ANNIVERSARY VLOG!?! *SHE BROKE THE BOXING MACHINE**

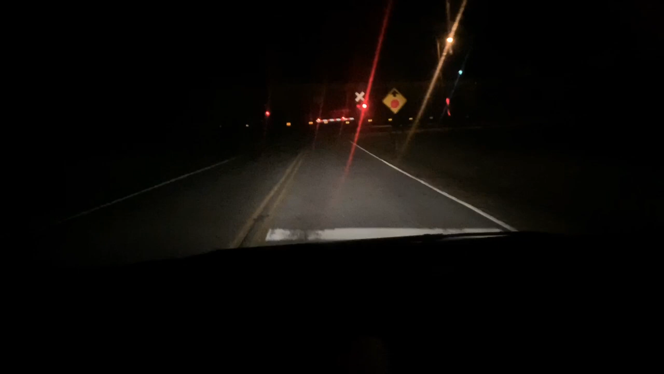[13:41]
So, we're on our way back home. And look at here. The train's back. So, we get the train again. So, I guess it comes at like, what, 2-3 hour increments? What time was it when we left? Seven. It was seven. I thought it was no, all like but like six something. Like yeah, it was like this time. So 3 hour increments. So 9:48. I guess it came at 6:48.